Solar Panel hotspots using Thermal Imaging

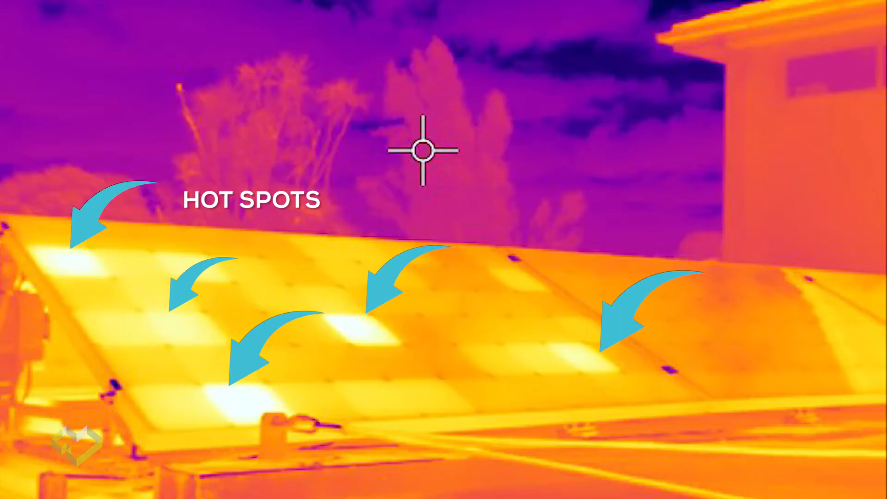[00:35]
Thermography technology can save time and make troubleshooting solar panel installations an easy and cost-effective service.
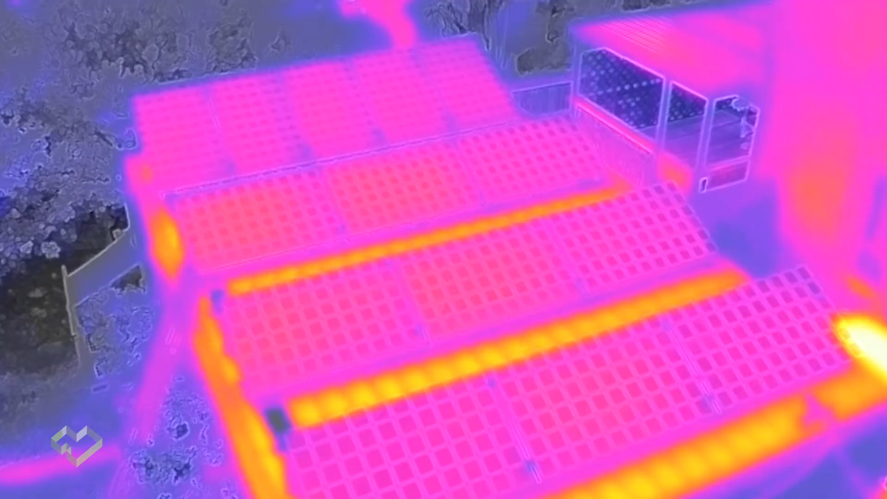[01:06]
is a thermal imaging analysis of the site installation. The solar system return on
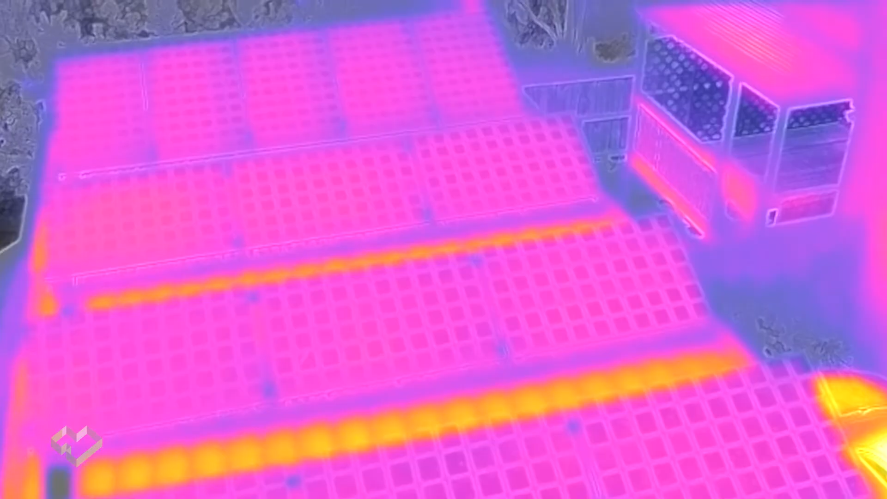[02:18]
Thermal imaging helps to identify mismatched panels where high-performing
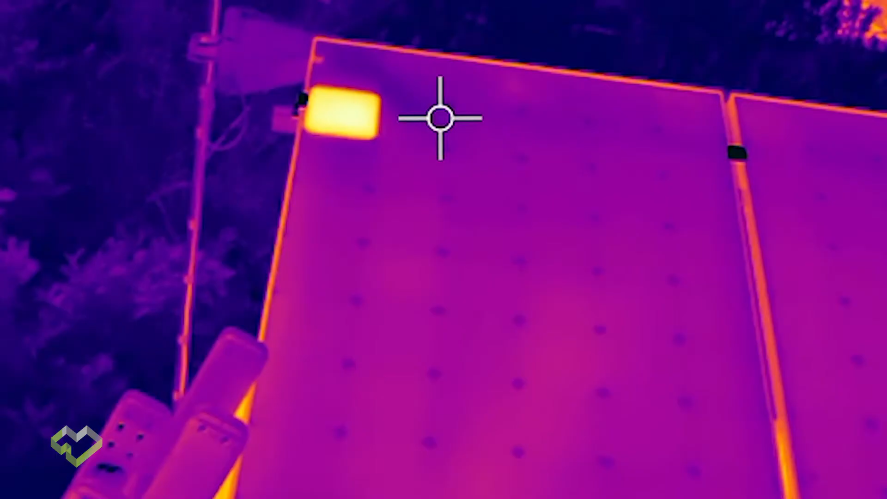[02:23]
modules are impeding by low-performing modules. An overheated connections.
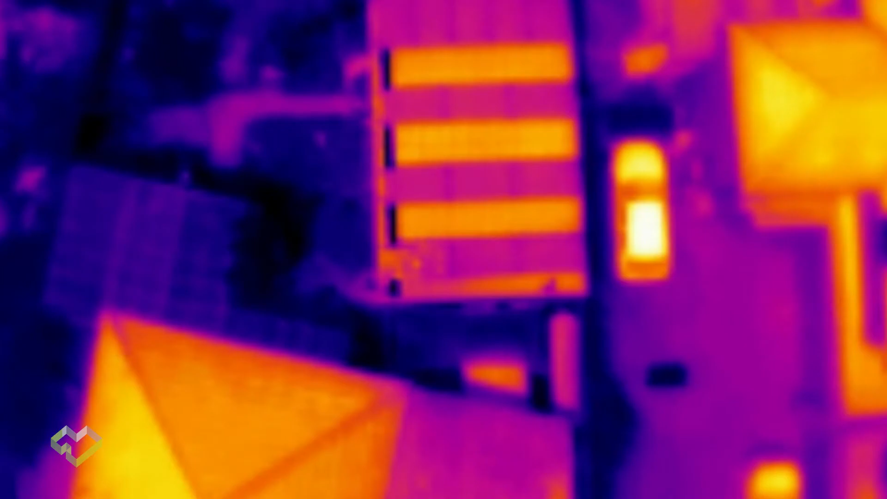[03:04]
resulting in heating the cell which will show as a hot spot in a thermal image.
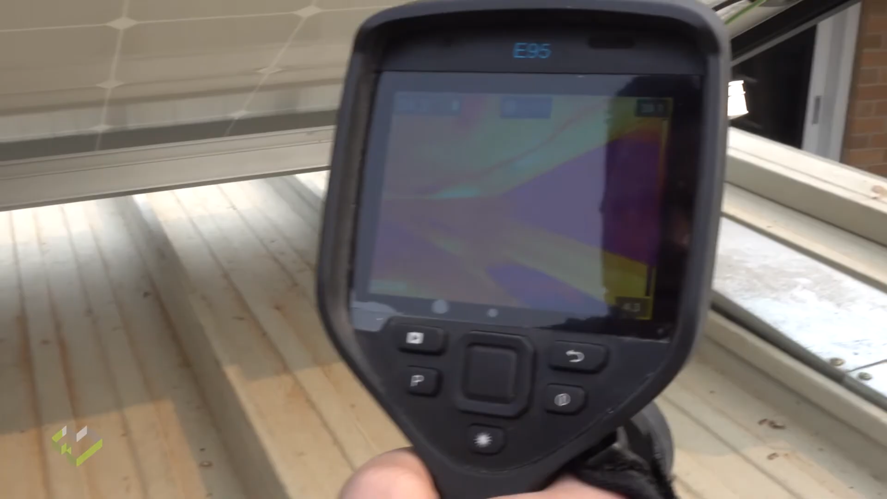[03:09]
For solar panel diagnostics, these are the common issues that can be found.